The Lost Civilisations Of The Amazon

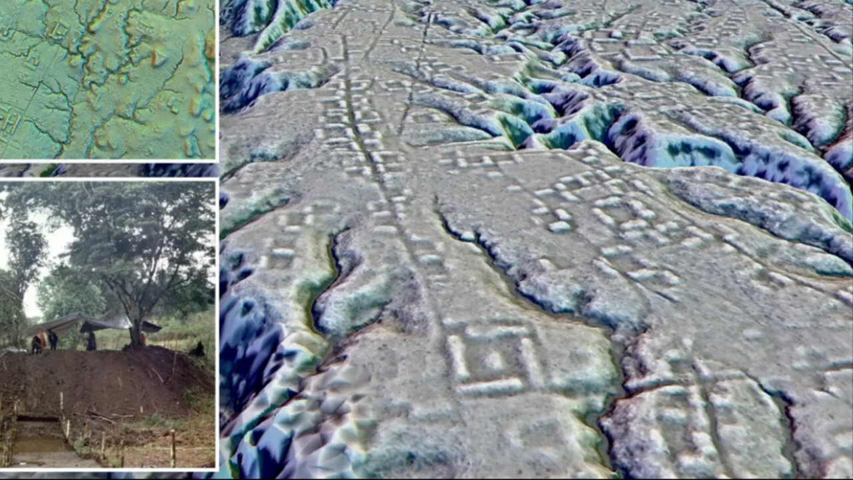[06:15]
This LiDAR technology found 6,000 rectangular platforms measuring about 20 metres by 10 metres and were 2 to 3 metres in height.